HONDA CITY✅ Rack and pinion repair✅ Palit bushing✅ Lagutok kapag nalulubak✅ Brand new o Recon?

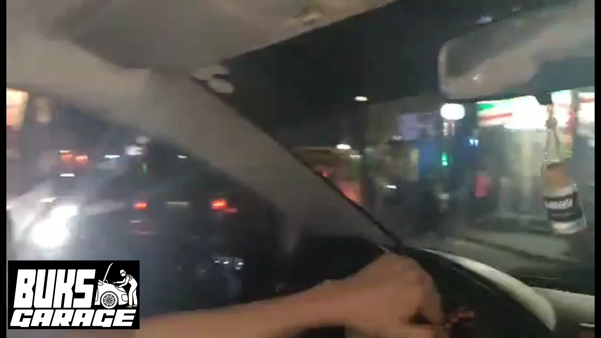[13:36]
Ayan, dyan tayo nagtetest sa mga ginagawa natin eh. Ayan mga kabuks, medyo magagaspang kasi itong daanan dito.